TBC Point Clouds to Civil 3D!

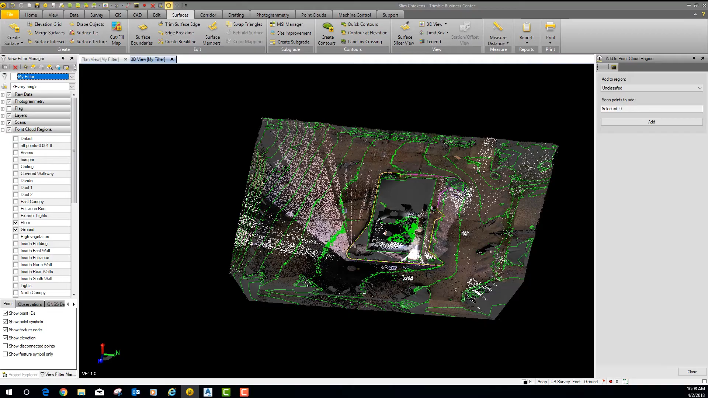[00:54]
okay so what we're going to do as you can see I've already got a surface and everything created and we're going to take all this stuff out back out to AutoCAD so surface
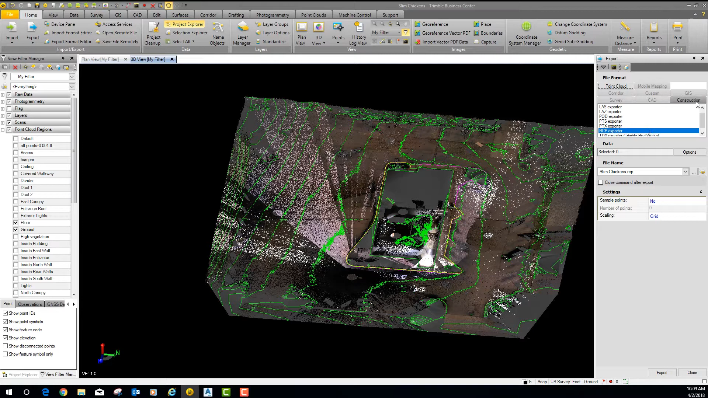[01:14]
go home export I go to construction you're going to export out a land XML exporter that's going to bring your surface your tin not your
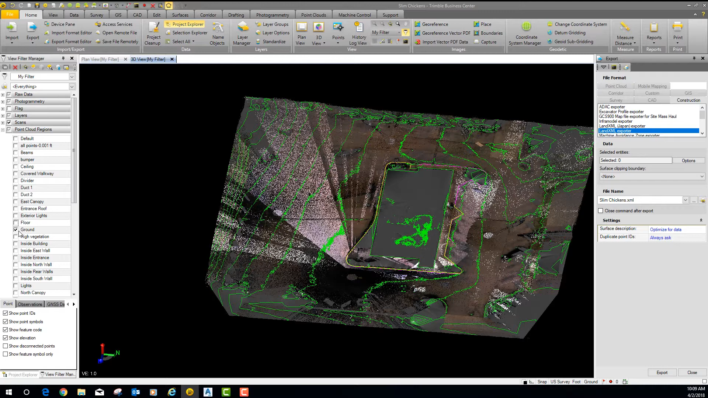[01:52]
you how to export out the data and then we're going to get into CAD and I'm going to show you how to bring it in so let's say for instance that I turn this stuff off
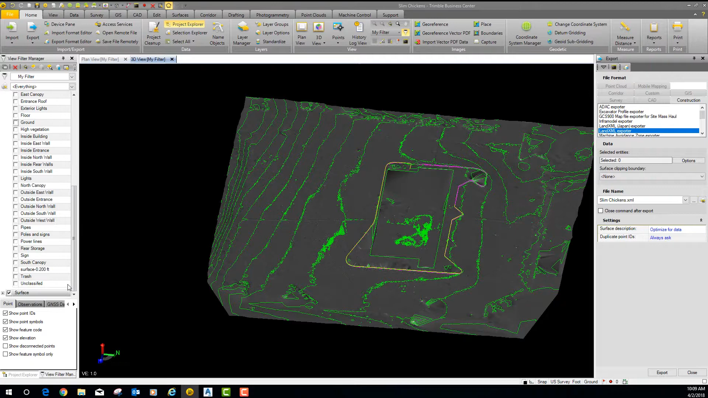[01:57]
let me turn the surface off I'm going to turn off the contours which are under layers
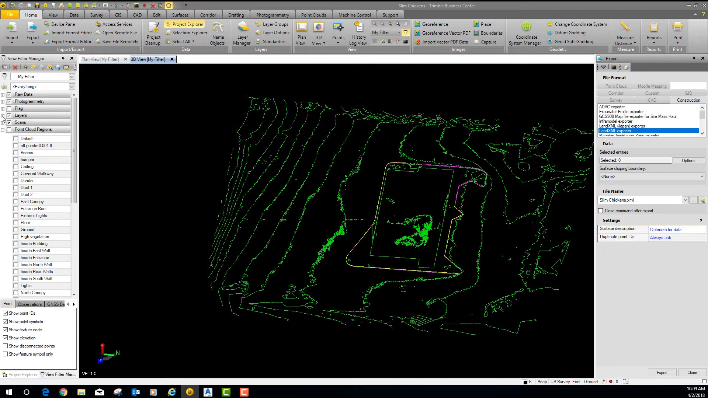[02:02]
okay so now all we're left with is the building so let's
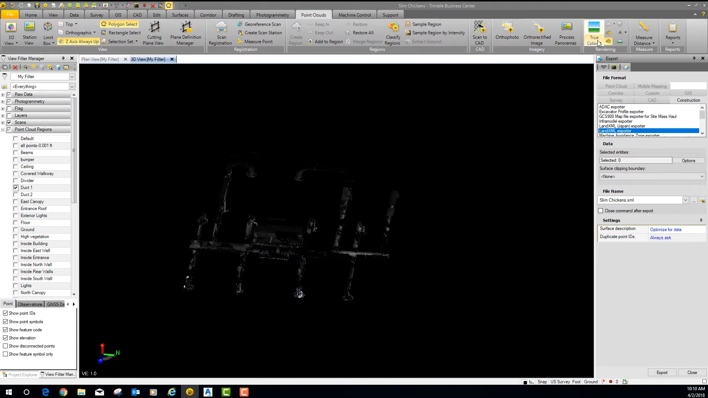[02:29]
let's make it a color we can see a little bit better I like color-coded intensity I can see it better okay so you can see this
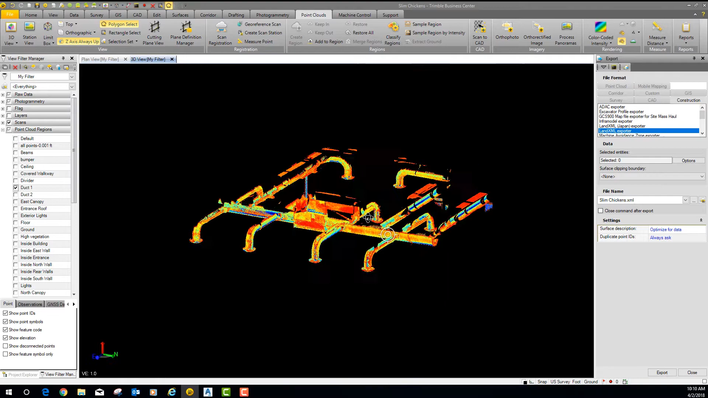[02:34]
ductwork here now if I want to take this ductwork out which looks like I need to do a little more work on it because
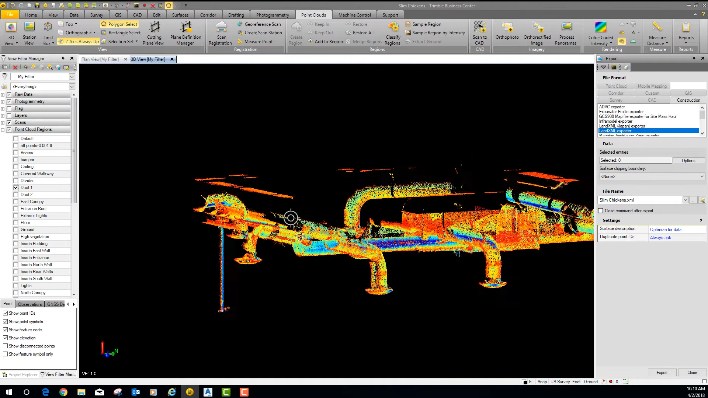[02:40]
I've got some ceiling in there but anyways so if I want to take this out what I would do is I would go to point clouds under home export I would say RCP or LAS depending on where I'm taking it to I'm
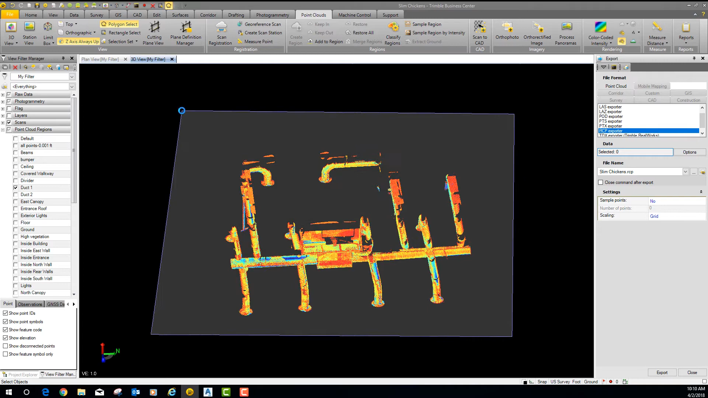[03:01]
going to select right here where it says data says selected I'm going to select that and then I'm going to draw a box around this and select this whole thing it should show up just as one entity okay so right here is where I give it its name and I call it whatever I want to so under
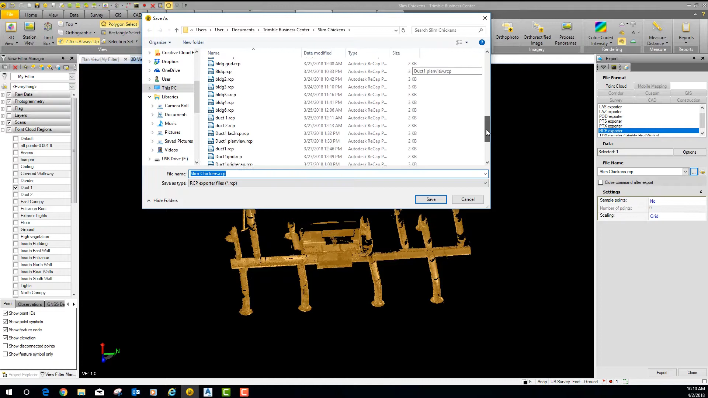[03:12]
this case I think I called it duct1 or something like that so so that's what I do now here's a big kicker you have grid and ground exporting
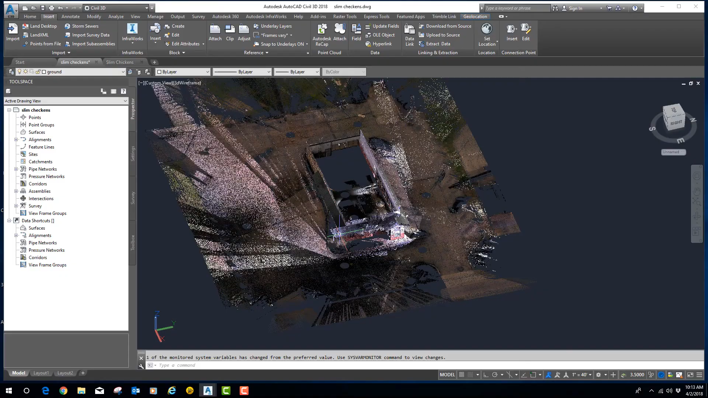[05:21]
and your middle mouse button you can spin this around okay
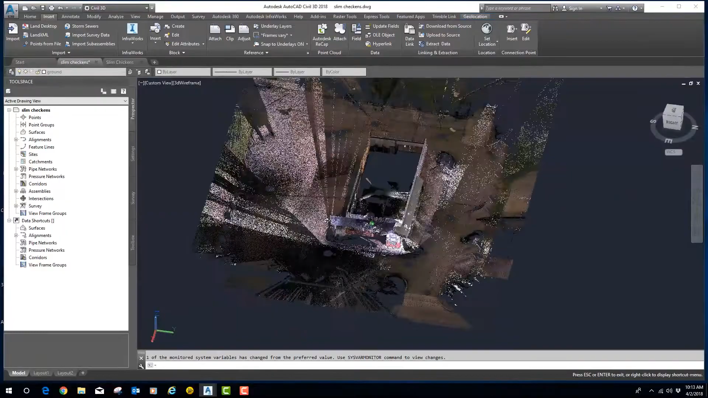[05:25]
so as you can see I can rotate it anywhere I want now
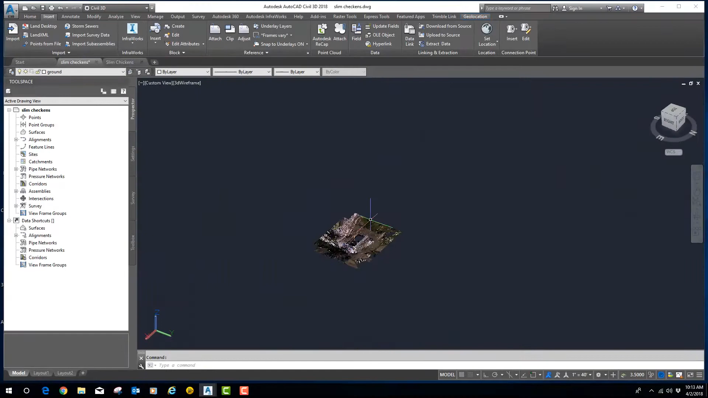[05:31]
this is a recap file if I select the whole thing
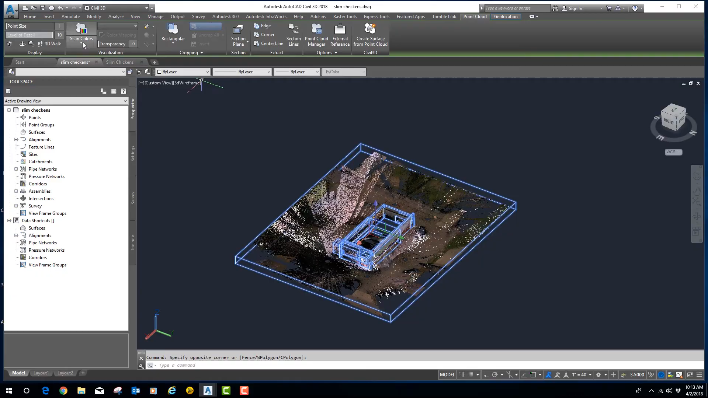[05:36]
I can come up and go to scan colors and I go to intensity now I'm in my color-coded intensity